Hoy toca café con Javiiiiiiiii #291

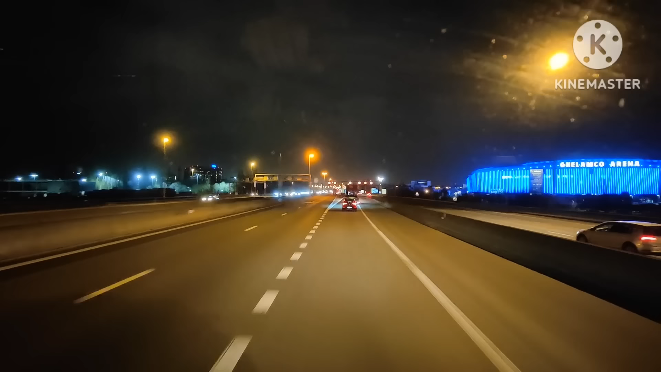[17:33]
Mira qué bonito. Toma la salida 9 a la derecha en dirección. Ahora me decís que ahí juega el Gantes de Fútbol Club de no sé qué, que es uno de los buenos. Vamos a ver. Fíjate tú si no habrá espacio ahí donde les. Ah, estos están todos parados, fíjate, menos mal. Lo hemos hecho bien. ¿A dónde voy? ¿Para allá? ¿Más para allá?